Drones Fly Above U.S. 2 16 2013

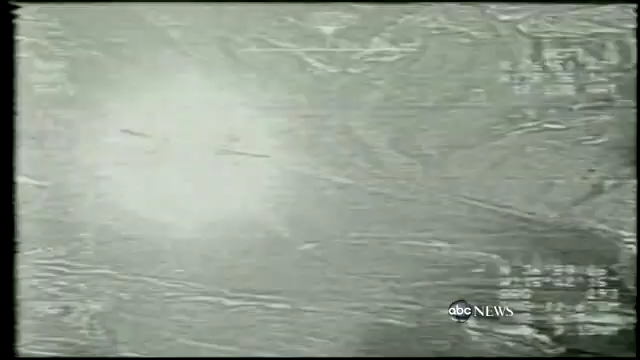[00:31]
They are the terrorism-fighting robot heroes of Afghanistan and Iraq,
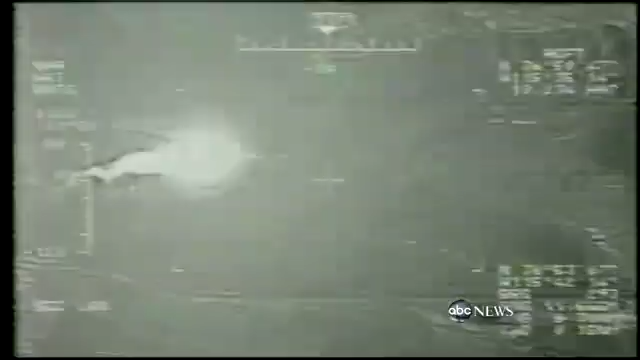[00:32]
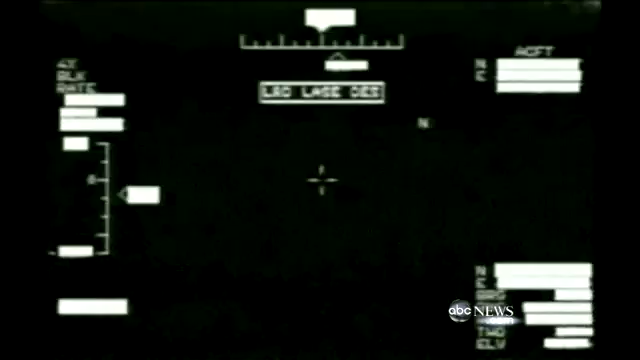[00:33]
silent predators of Mid-East skies, now launching a new American aerial assault at the hands of domestic law enforcement.
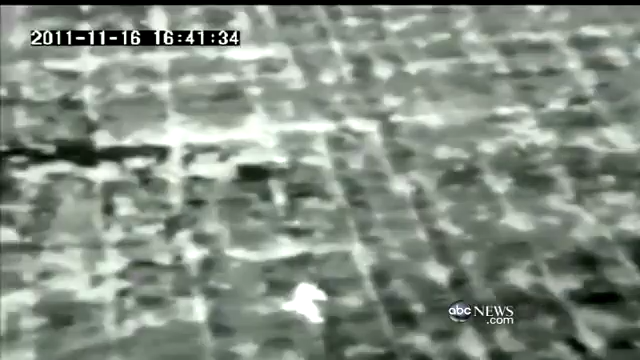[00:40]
This is a search for a child.
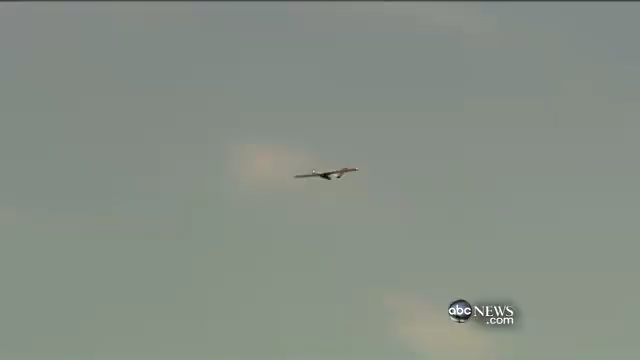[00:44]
Here in Grand Junction, Colorado, the Mesa County Sheriff's Department has one of the 300 FAA permits many of them issued to law enforcement to fly drones over U.S. soil.
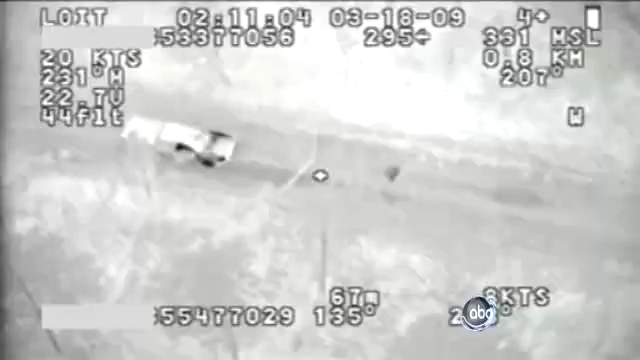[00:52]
Fixed-wing and rotary-style drones that carry cameras to track suspects and backup patrol officers.